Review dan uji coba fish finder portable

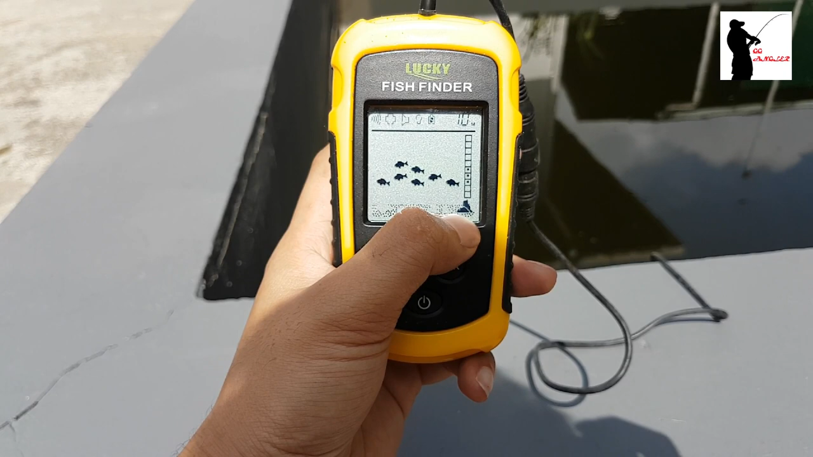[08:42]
Di sini ada beberapa gambar sebenarnya di sini, ada yang menunjukkan dia rumput, ada yang menunjukkan dia batu atau karang, dasar yang keras.
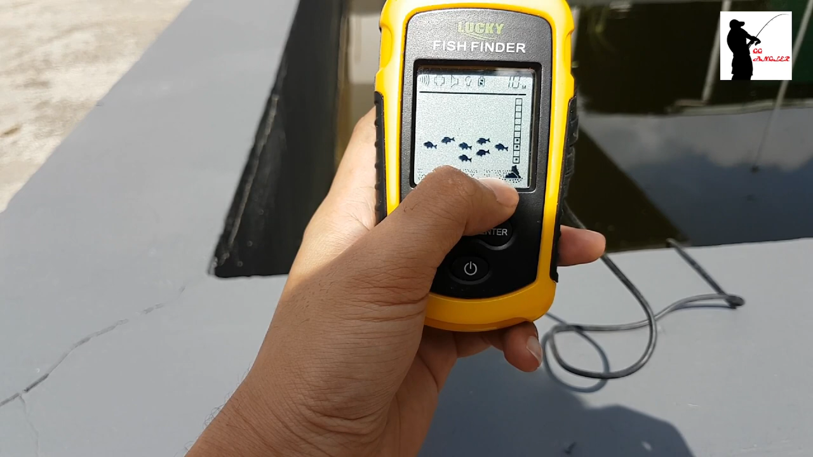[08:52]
Nah, di sini dia menunjukkan kayaknya tanah sih maksudnya dianya, atau batu atau gimana saya nggak tahu. Ya, lumayanlah. Nah, terus berdasarkan sensor bahwa memang seperti yang saya bilang di kolam ini terdapat ikan nilainya banyak dan ikannya di sini memang rapat. Jadi di setiap anu ada, walaupun di pinggir pun juga ada ikannya. Nah, jadi memang dia mendeteksi adanya ikan.
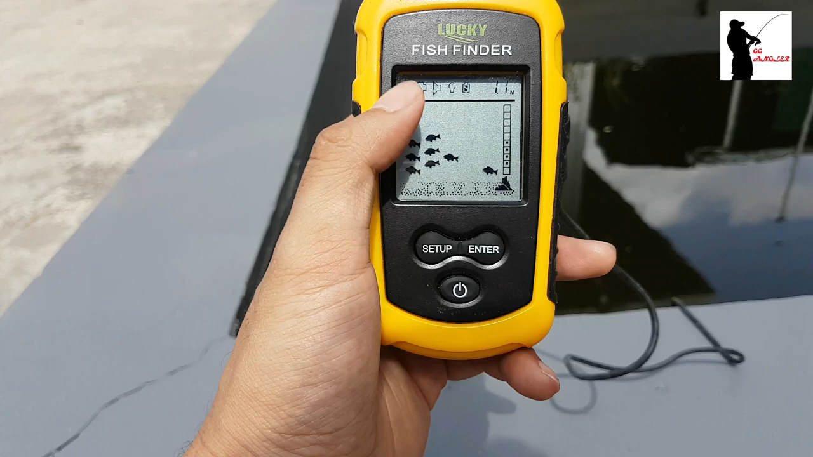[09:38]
Dia pukul rata semua, yang jelas apapun yang lewat di sensornya dia akan dia sebut itu ikan menurut saya. Nah, Anda bisa dengar ini.
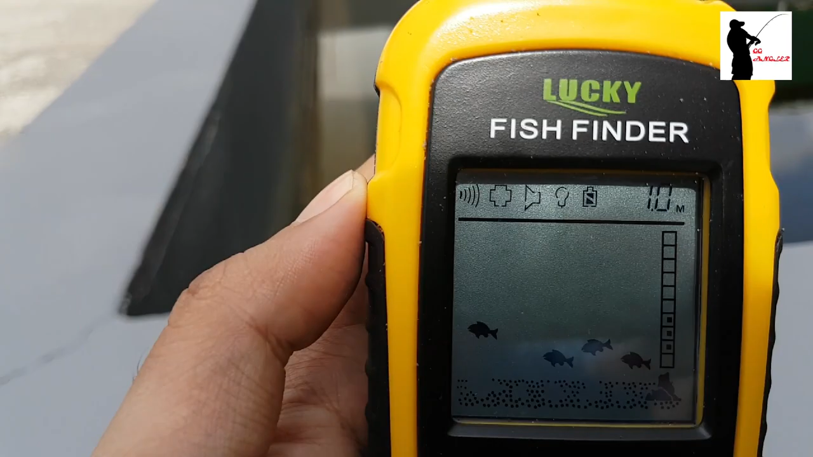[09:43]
Ya, Anda bisa dengar itu sensornya. Jadi sensornya dari tadi alarmnya berbunyi terus. Nah, alarmnya berbunyi menandakan bahwa memang ada sekumpulan ikan yang terdeteksi oleh sensor.
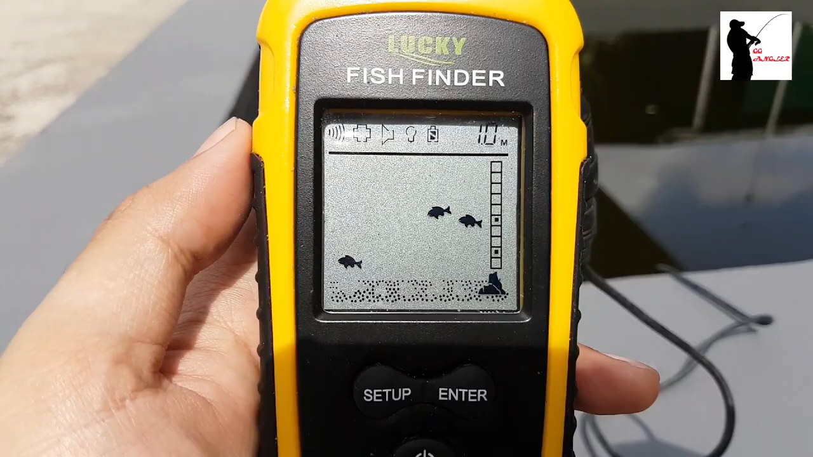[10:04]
Ya.
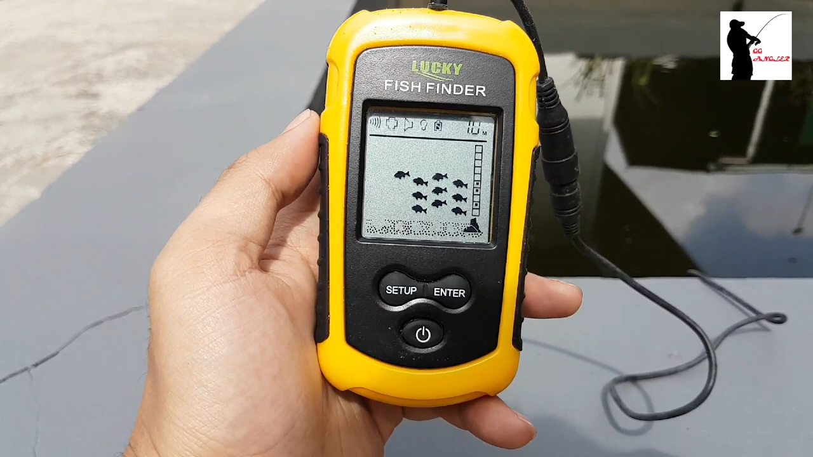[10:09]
Jadi kalau untuk dia bisa mendeteksi ikan,
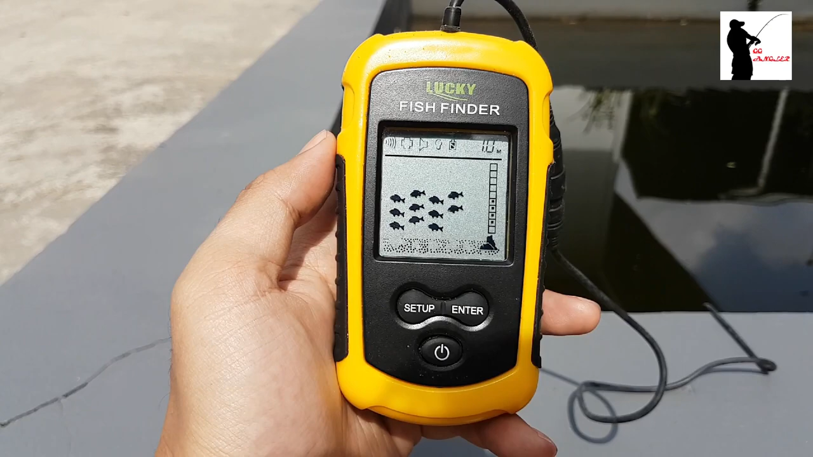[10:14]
positif. Dia bisa mengukur kedalaman, menurut saya juga akurat sih 1 meter.
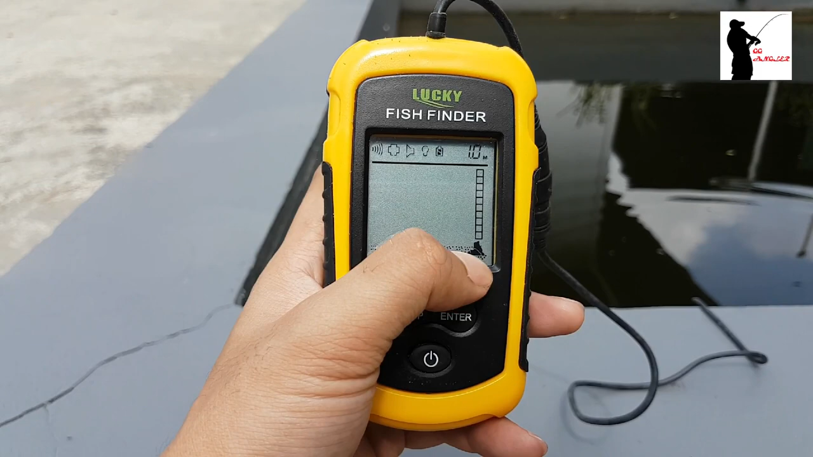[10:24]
Untuk dasar dia menggambarkan sesuatu yang keras, mungkin tanah atau batu di bawah. Ya.
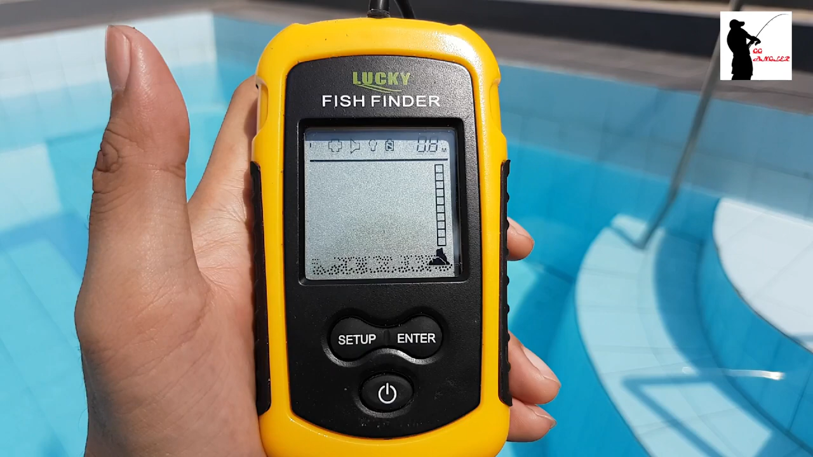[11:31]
Ya, jadi menurut saya fish finder ini memang bisa mendeteksi adanya ikan yang berbeda dengan di kolam tadi, kolam ikan tadi,
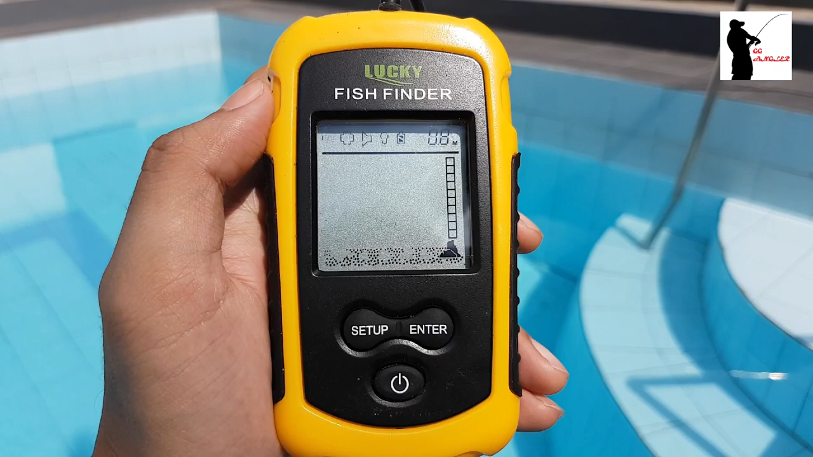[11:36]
di mana di kolam ikan dia menunjukkan bahwa memang banyak sekali ikan yang terdeteksi di
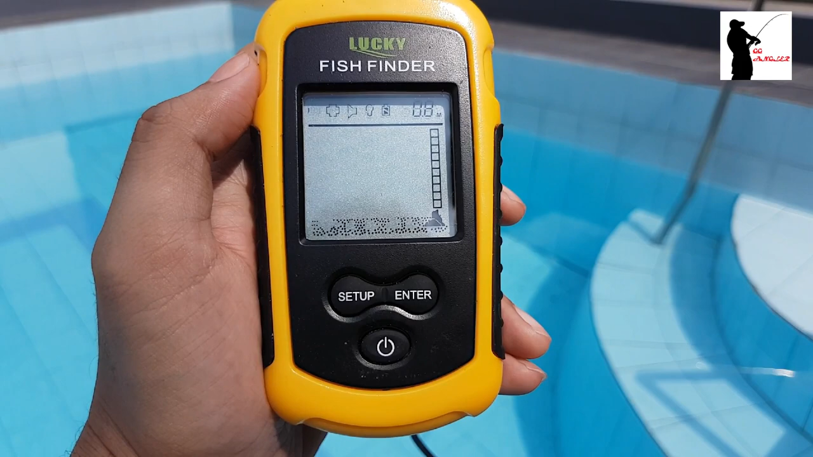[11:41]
bagian kedalaman air. Sedangkan di sini di kolam renang dia yang tidak ada apa-apa, dia memang menunjukkan sama sekali tidak ada ikan sih menurut saya di sini.